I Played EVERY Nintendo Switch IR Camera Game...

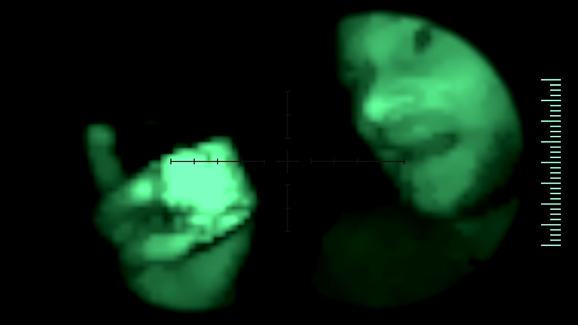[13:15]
You can't see that at all. The reflection is ruining that. This one's kind of a dud, but also kind of cool.
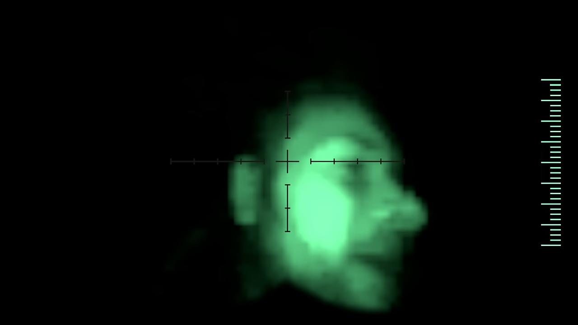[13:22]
If I was a kid and I had a switch and I could kind of see in the dark, I could see myself having some semblance of fun.